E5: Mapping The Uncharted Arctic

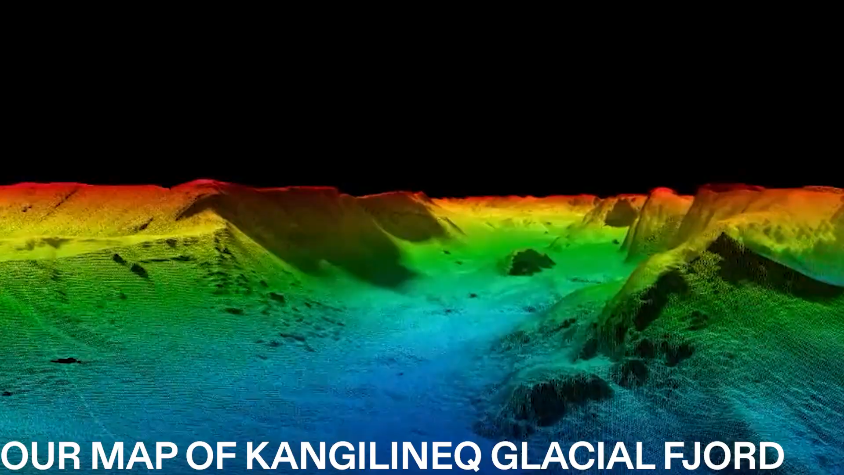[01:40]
all shooting out simultaneously But it gives us a true 3D image of the sea floor